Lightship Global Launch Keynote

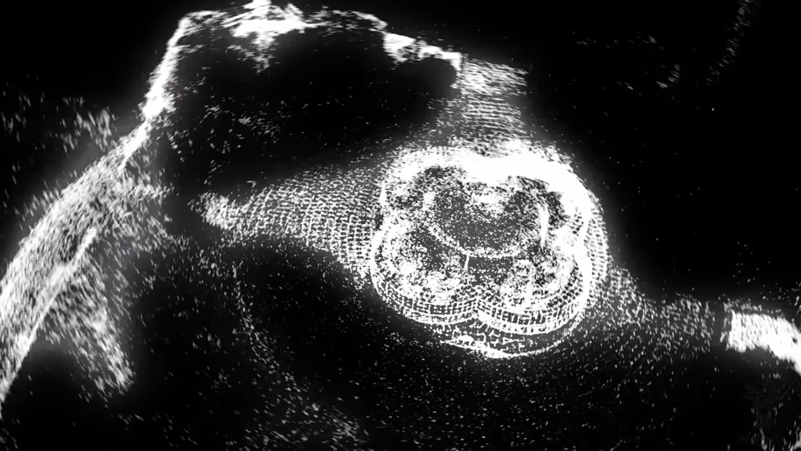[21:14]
We've really just leaned heavily into the meshing capability, the camera being able to determine what the geometries around you are.